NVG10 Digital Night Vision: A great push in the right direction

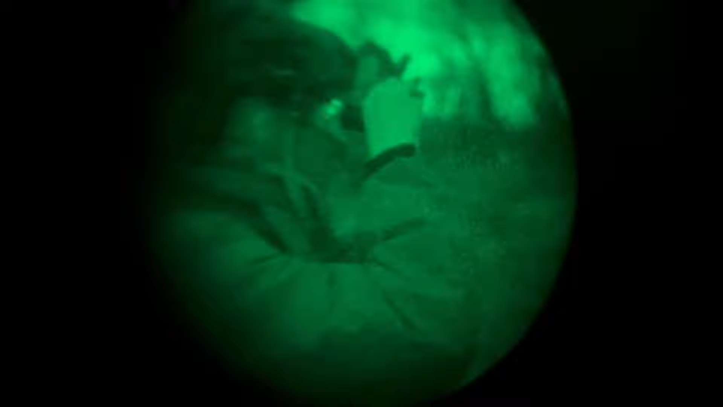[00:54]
Today I will be reviewing that system, which is the NVG10.
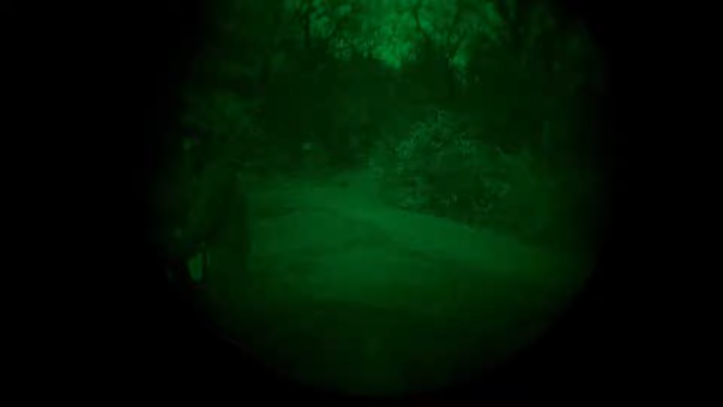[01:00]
In typical Extruded Shoots form, I will break this video into four parts. First, a quick rundown of disclaimers,
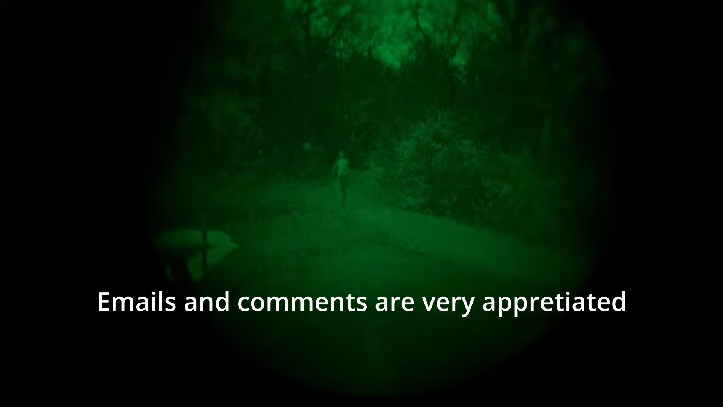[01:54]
Last thing to note is that this video is not a comparison to other devices.
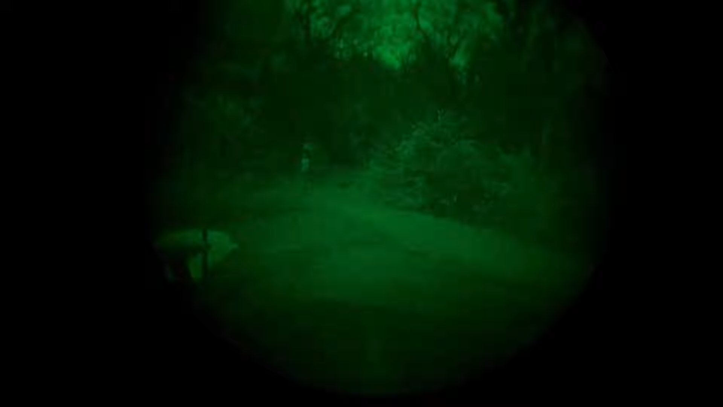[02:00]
I have made a performance comparison video already and it will be linked in the description. Now to the interesting part, features and controls.
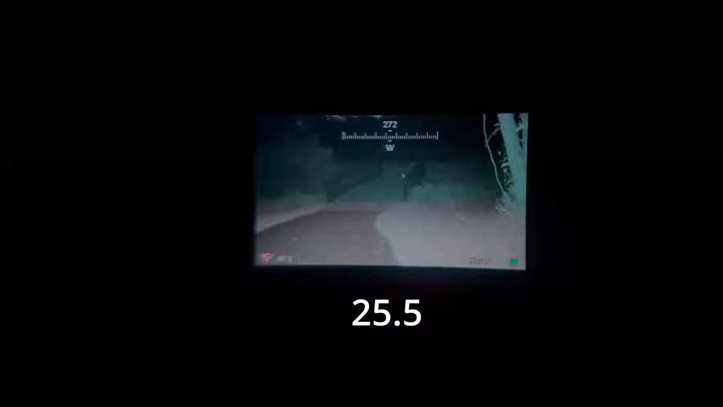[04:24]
17.5 1x lens that provides a 25.5 horizontal field of view and a 14.5 vertical field of view.
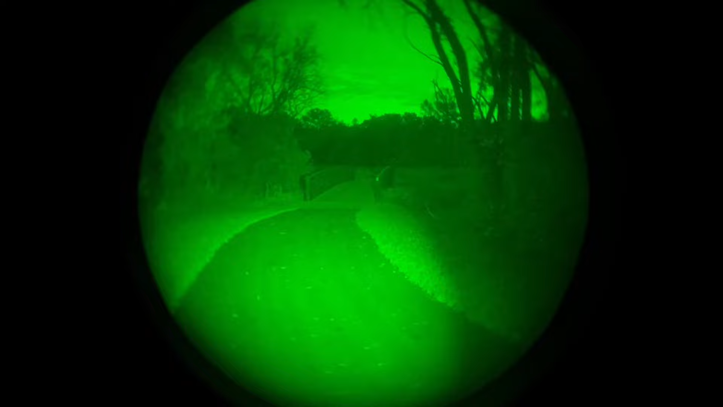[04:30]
This is very small compared to analog NVGs, which generally have around 40 degrees field of view.
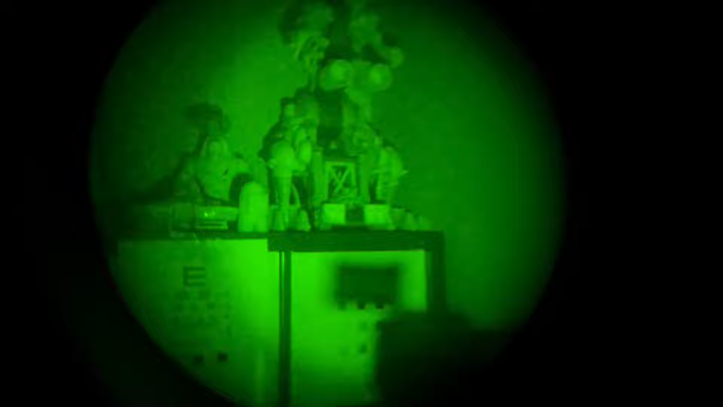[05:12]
It provides enough light to see things, but there is still some noise in the image, so it almost seems like the IR illuminator is off. I only noticed this when I was looking into a mirror and saw my face glowing. I further proved this by using other IR-sensitive devices,
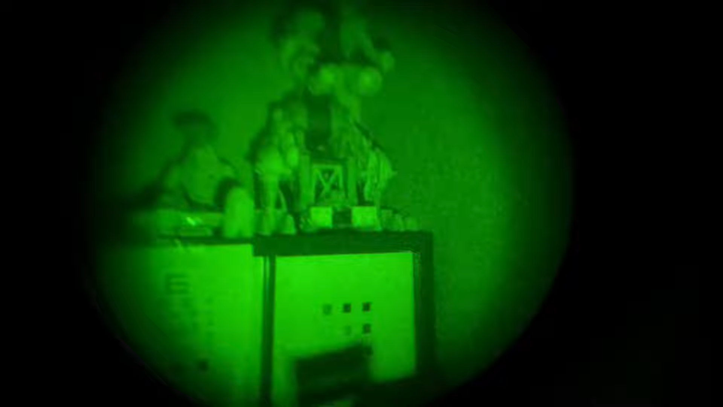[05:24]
and sure enough, IR off is not actually IR off.
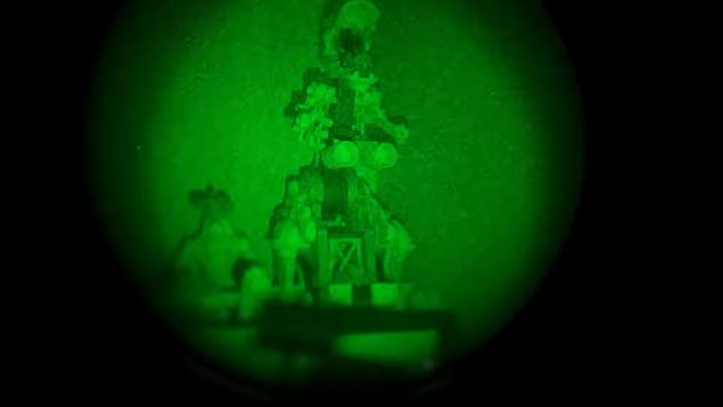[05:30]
To make this even more confusing, when you switch the IR device to IR on, which is the standby mode, by long pressing the right arrow, the IR illuminator actually turns off despite the display reading IR on.
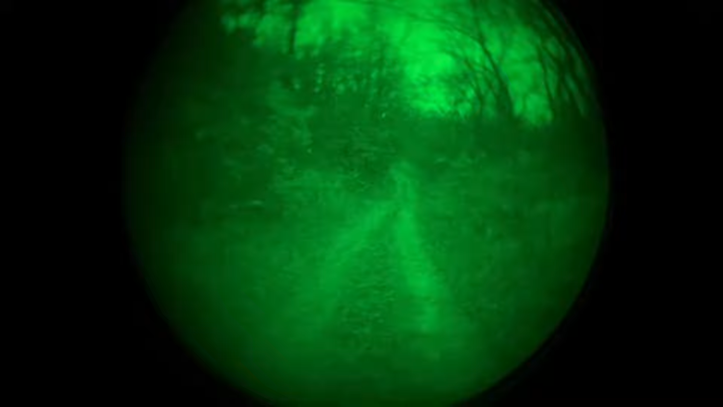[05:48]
When the device is in IR on, it is basically standby to turn on or power the IR illuminator. The real IR settings are much brighter than the fake IR off, and as said earlier, are needed in most dark conditions. Another issue I have with the IR illuminator is its placement.
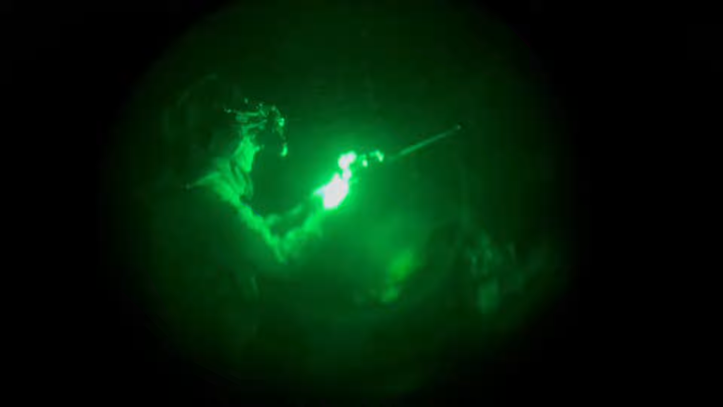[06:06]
In all honesty, I'm not sure where else they would place it, but due to its place being so close to the lens, when you go to passive aim or even active aim,
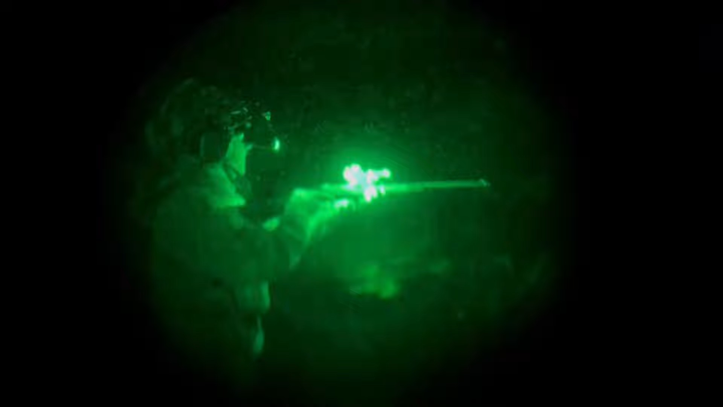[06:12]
it heavily blooms out the gun and makes it very hard to see or impossible to see anything past your rifle.
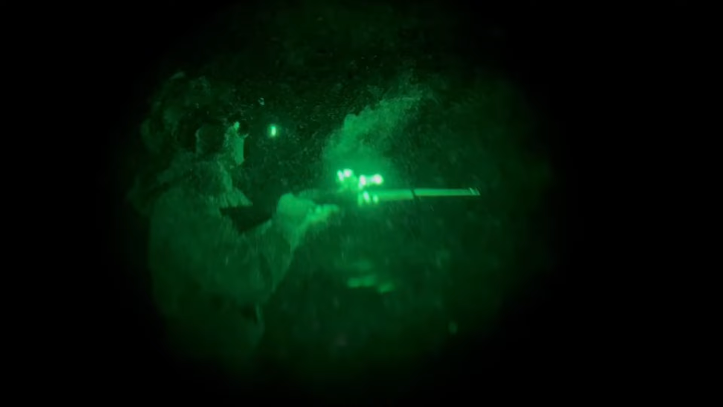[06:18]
I would recommend getting a separate IR illuminator for your helmet or rifle if you want to shoot with the NVG10.
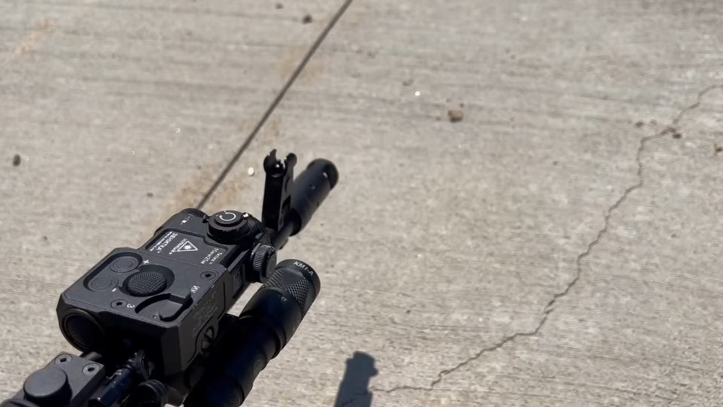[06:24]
The last big problem I had with the IR illuminator happened in the cold.
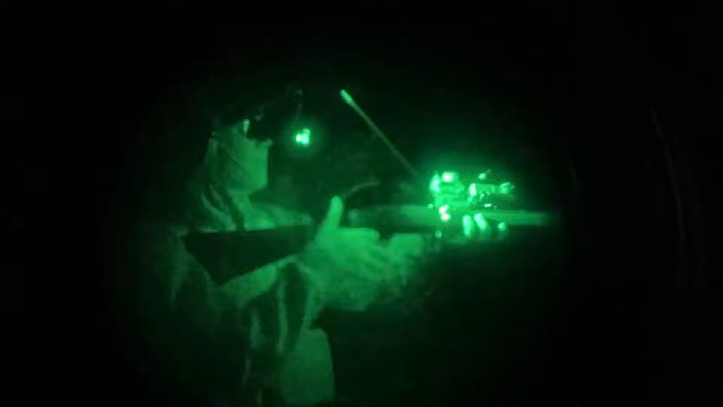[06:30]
When I breathed out in conditions I could see my breath, the IR light would reflect off my breath and flood me out and I could not see anything.
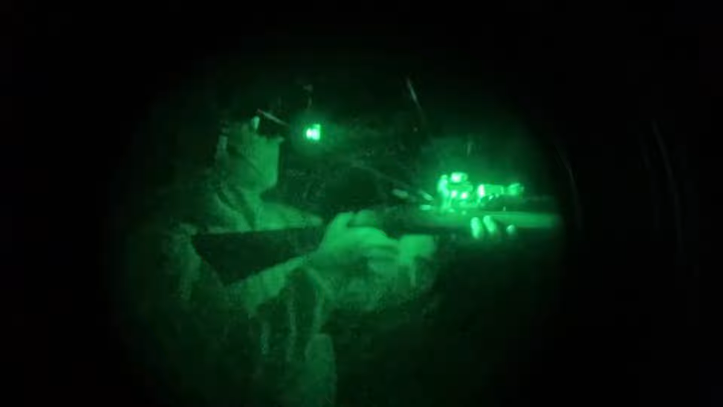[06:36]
When it is warm, I've had no issues with this, but I think this is important to note in my opinion if you live in a cold environment.
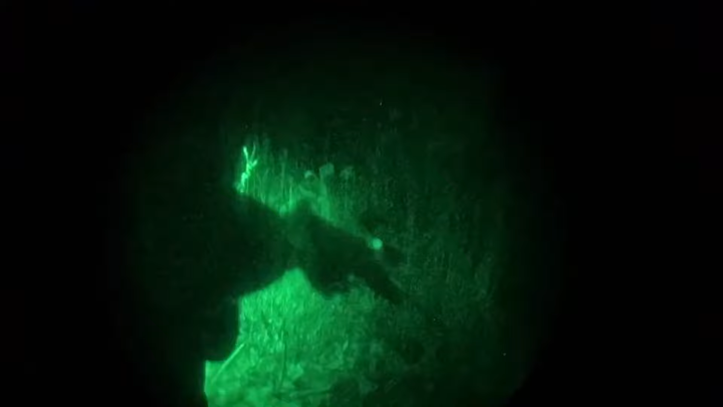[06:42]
Last part to note is the mount and mounting plate. The NVG10 uses a proprietary mounting system that connects to an ops core style shroud.
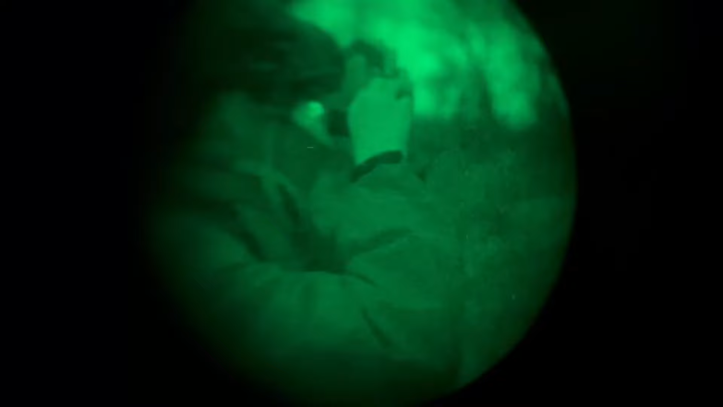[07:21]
When the screws are loose, you can set the parts to the right angles for your head.
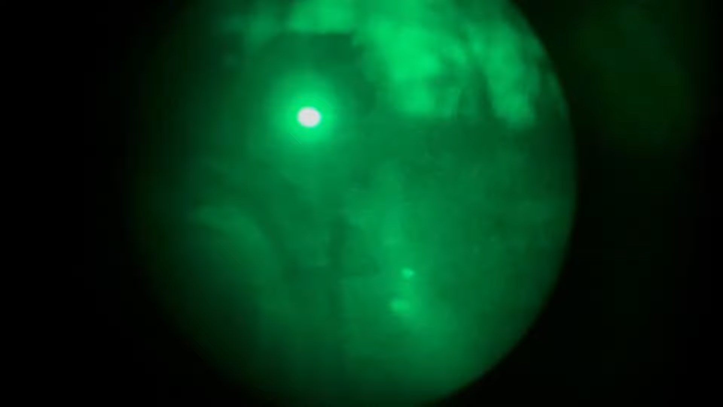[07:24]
I have all the screws tight, but the one closest to the mount so I can flip up the NVG10 if I need to.
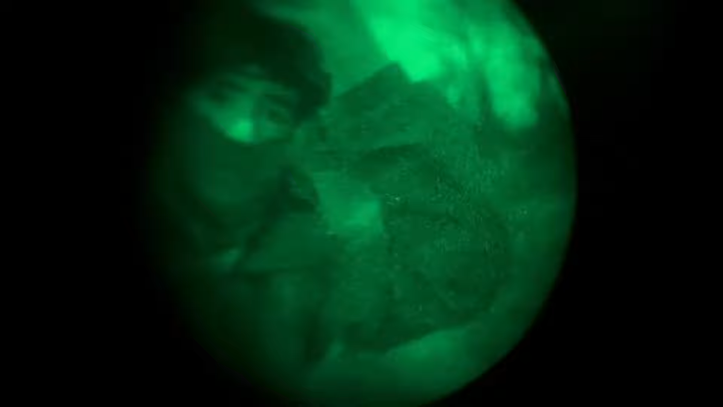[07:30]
The mount feels and looks quite cheap, but it also works quite well.
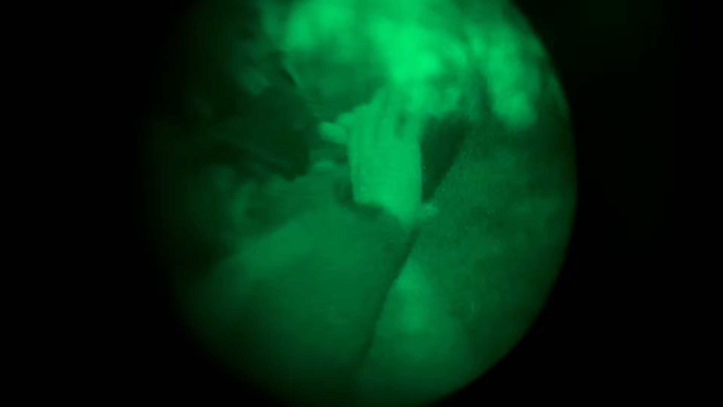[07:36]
The only issue I have with it is with the disconnect or release button.